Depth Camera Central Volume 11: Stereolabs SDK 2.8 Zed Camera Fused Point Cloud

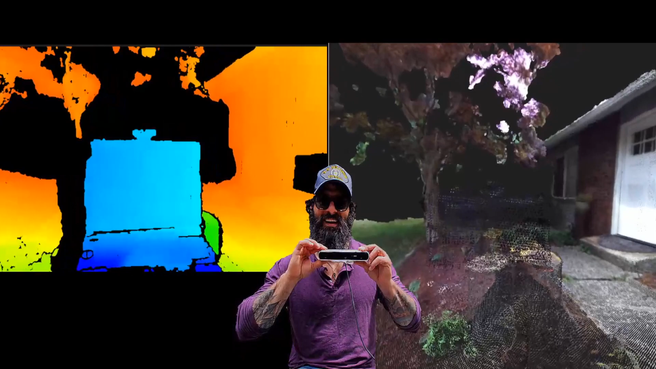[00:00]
Hello and good morning everyone out there on LinkedIn. Stereolabs just released the new SDK 2.8 for their Z and Z Mini camera platform systems. It's amazing. I really love what they've done so far, but let me touch just on a few of the updates that I feel are the most important moving forward. Now previously you could only scan up to 40 meters, which is an incredible accomplishment in the ultra mode, but now you can actually, you know, utilize the SDK features to create a fused point cloud in real time, which is what I've done here out on my front lawn.
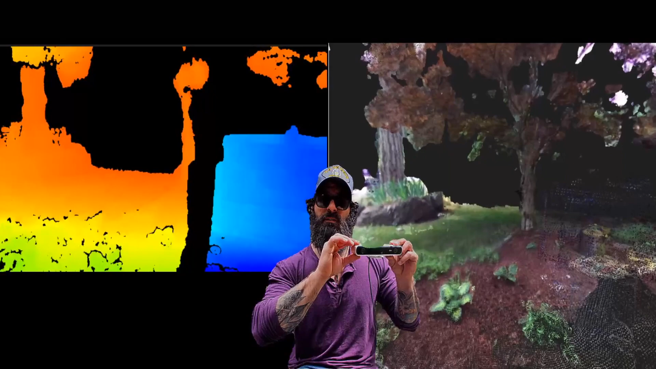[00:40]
So you can see on the left hand side, this is not using any type of vertical cavity surface emitting lasers or infrared flood emitters or any kind of other, you know,
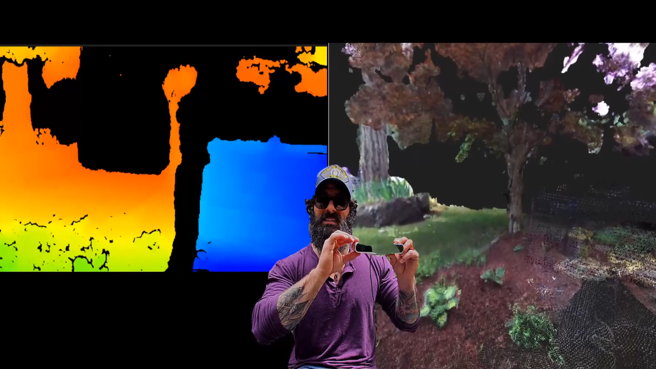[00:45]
add on accessory to spatially map your environment.
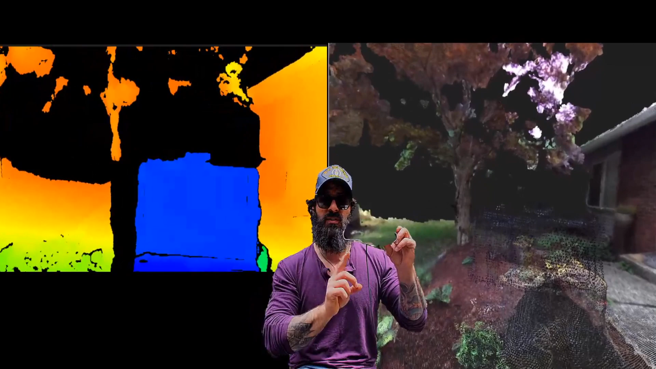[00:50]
It's just using two individual 2k cameras on the front, just like your eyes at binocular disparity. And it is using the NVIDIA 10.0 at just over 3000 CUDA cores
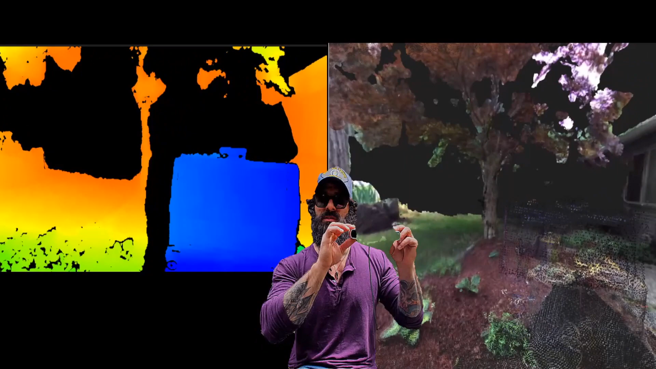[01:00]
on this 2080 graphic processor unit. Now, one of the other, I believe more significant updates to this SDK have to do with the fact that now you can utilize them in over the network over IP RJ45 or ethernet cables.
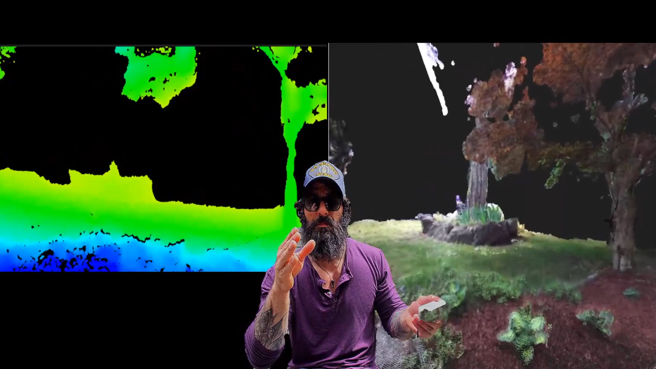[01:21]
So you can use, you know, NVIDIA Jetson or the TX2 like in the Magic Leap to process this information on a remote server. So I'll give you an example.
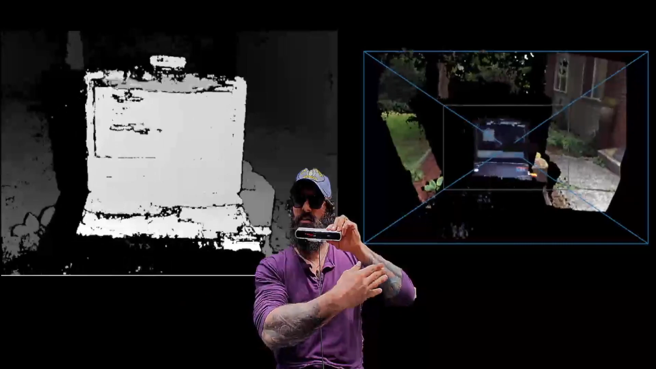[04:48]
And then on this side, you can see that the little point cloud real-time that it's creating.
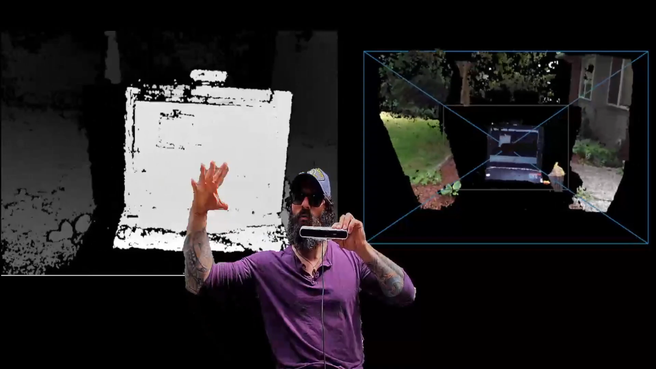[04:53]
If you had multiple Zeds over the network, you'd be able to actually see all of those cameras here, and then we could calibrate them with a little checkerboard. But here you go. This is going out to 40 meters here in my front yard.
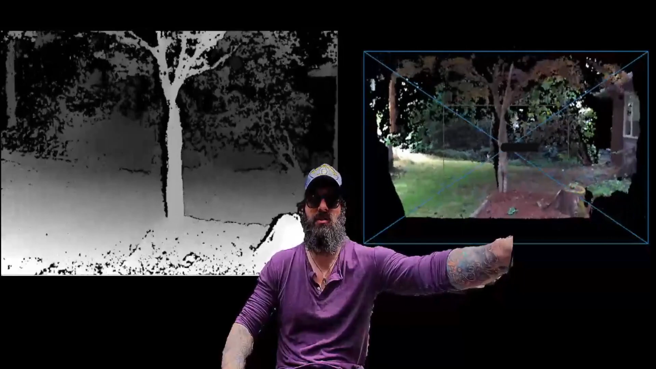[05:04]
And I actually used a couple of these technologies over the last few weeks to do some testing with autonomous vehicles, which I've discussed previously. But again, this goes to show,